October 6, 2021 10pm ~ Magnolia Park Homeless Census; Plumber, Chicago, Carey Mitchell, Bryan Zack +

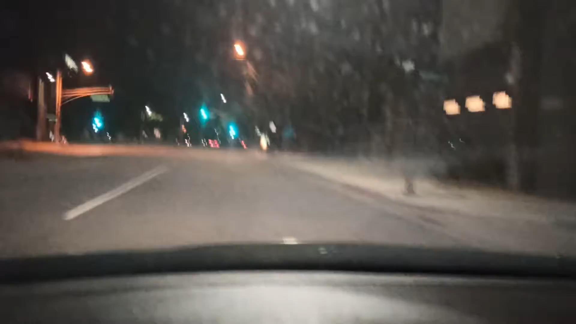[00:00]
So Los Angeles is funny. You know, I've been all over the world and usually when it rains, if I get rained on, it cleans your car. But LA is the only place I know where when it rains, your car gets dirtier. I find that amusing.
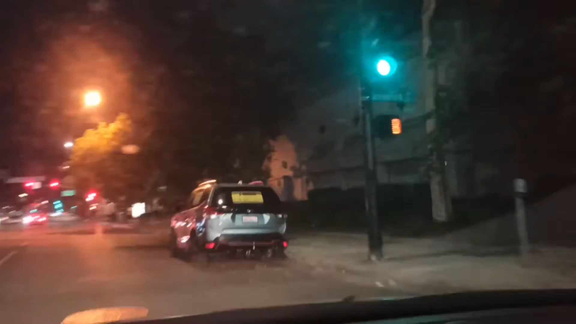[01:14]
there's going to be two or three shopping carts. Indeed.
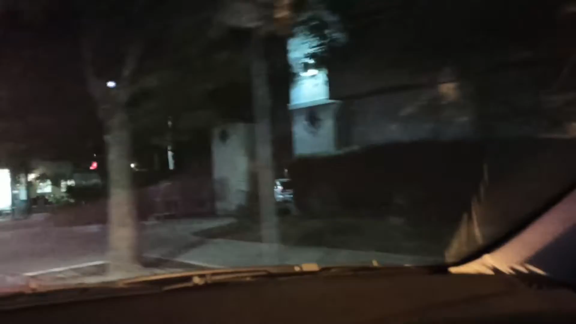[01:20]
There's one, there's two, and there's three. They just sit there. Nobody ever picks them up. Nobody reports them. You know, if you're a manager at a place called Rite Aid, you would think that the manager would show up for work in the morning and go, you know what? These shopping carts don't belong here. And they're not our shopping carts.
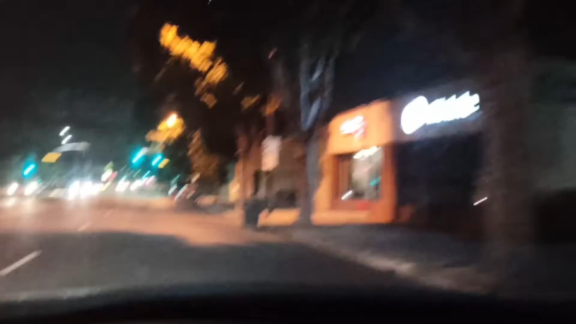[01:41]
Let's go ahead and make sure that the right person gets them. They don't do any such thing. They just don't care. Man, you know, it's an interesting amount of apathy that we have with people working today. And I'm happy to call it in for them. I do. But the city's not really engaged on shopping cart retrieval. They just do it because it's a nuisance. But the people that actually are responsible, you know, let their carts walk off their property.
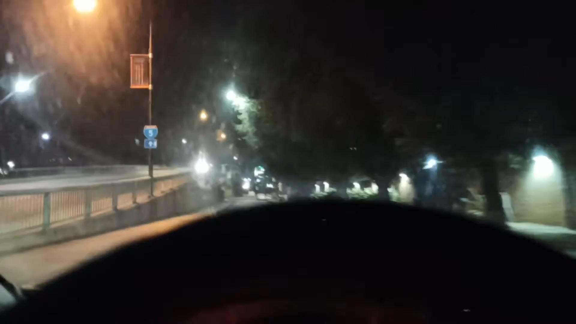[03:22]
The guy that was over here is gone. He's not sleeping down here tonight. I still see the tent. There's a pretty clean-looking car here. Just locking my doors just in case. This is, you know, across the street from Aries Prepared Beef. This is AmeriCold.
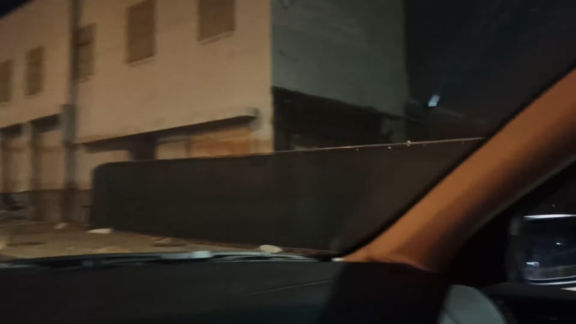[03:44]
And it's like an old, I guess it's an empty building now. But you've got a guy here who's just camping.
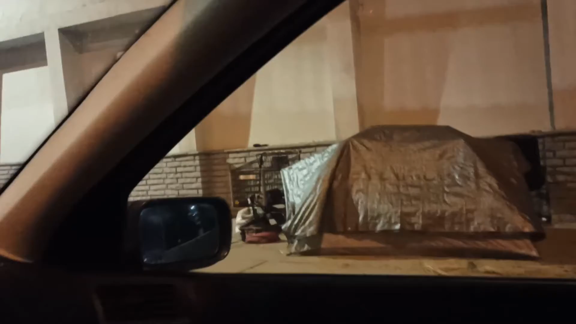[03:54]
And I don't know why the city isn't debating it. And it's here in Varney.
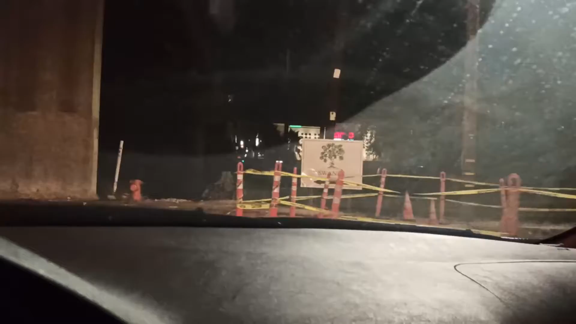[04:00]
You've also got, right across the street, Aries Prepared Beef.
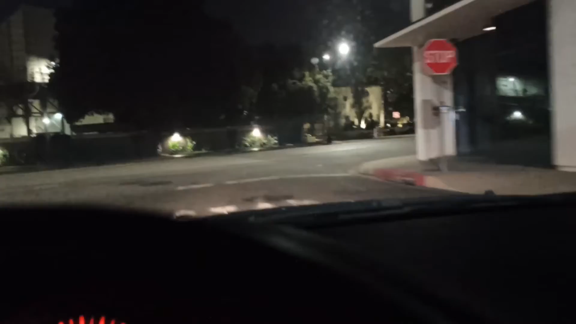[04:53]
just driving around and talking to people has gotten them to move along. I don't know where they're going to.
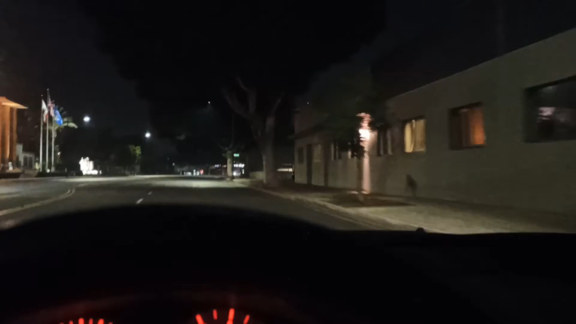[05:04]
You know, when you offer help to people and they say no, that's a little curious. Why would you say no to opportunities for housing? That's strange. Alright, I'm going to make one loop up here and just see what's going on on Burbank Boulevard.
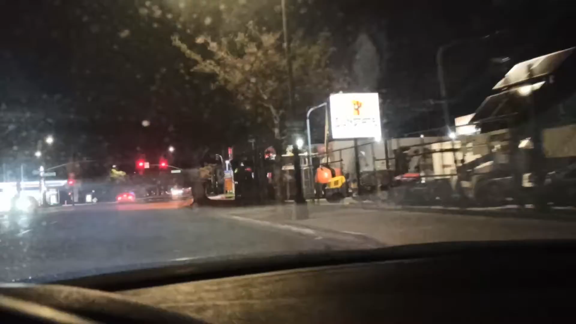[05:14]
And then that'll complete the census for tonight.
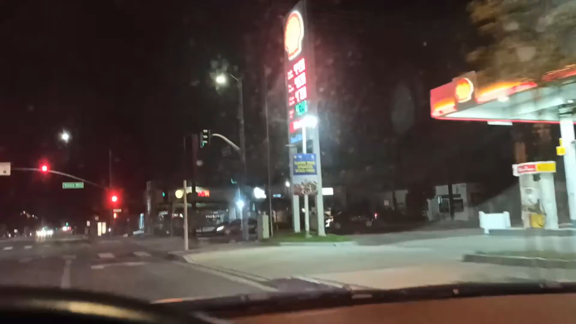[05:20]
Okay, I'm over here at Buena Vista. I'm on Burbank Boulevard at Buena Vista.
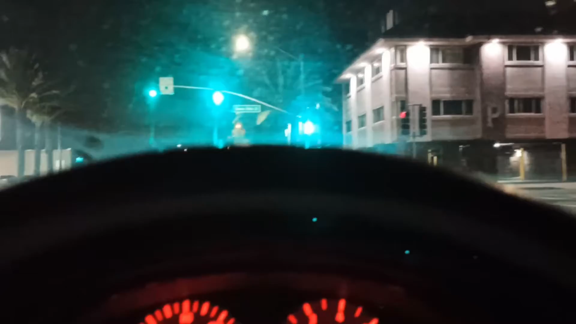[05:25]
I see the man from last night. Remember?